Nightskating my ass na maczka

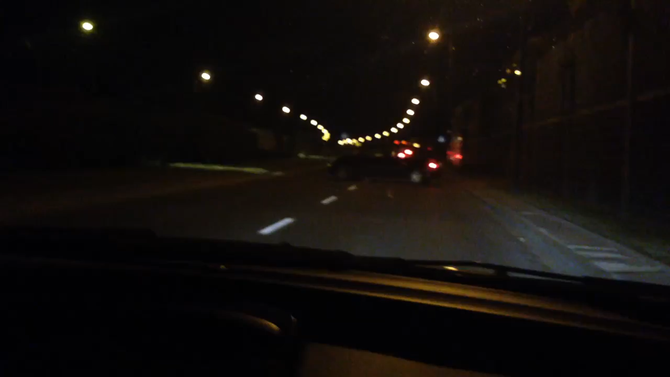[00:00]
Tak, k***a. No tak to jeszcze tu nie było. Coś tu ktoś zaraz wysypie. Coś będzie, zostaniemy zblokowani, bo i z tej i z tamtej. Proszę bardzo. Kapitan Nemo. Proszę bardzo, co się dzieje. Warszawa, godziny szczytu 22.30.